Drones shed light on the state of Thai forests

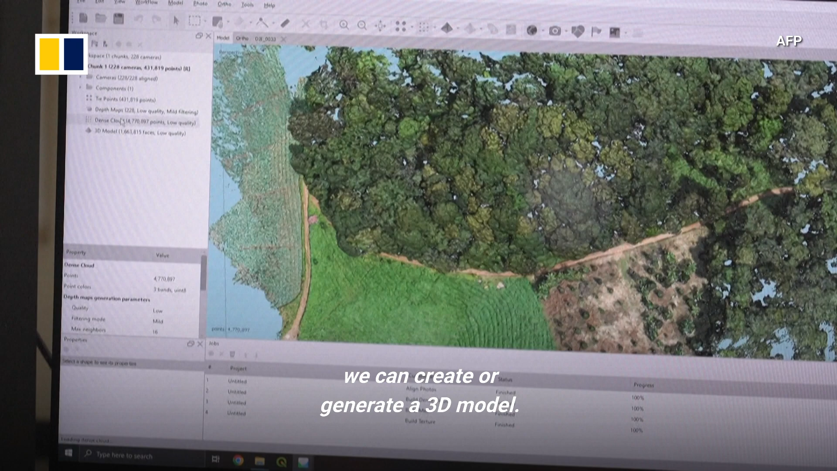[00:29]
we can create or generate the 3D model.
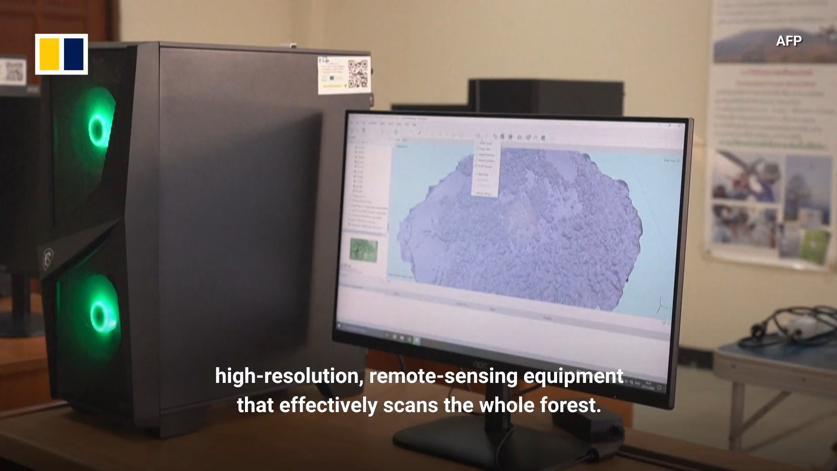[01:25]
high-resolution remote sensing equipment that effectively scans the whole forest.